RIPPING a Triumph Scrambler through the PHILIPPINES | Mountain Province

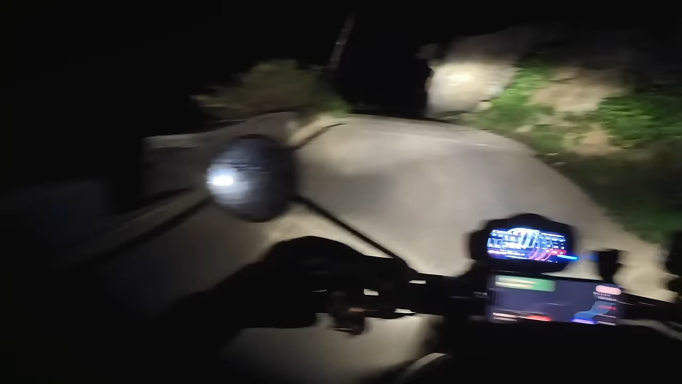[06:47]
I don't even know where we are.
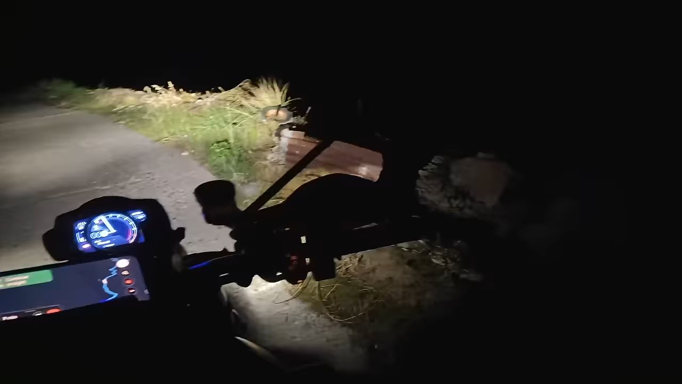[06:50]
It's just so funny. I'm gonna wake up to a bloody surprise. Oh, wow, yeah. Oh, my fuel light just came on.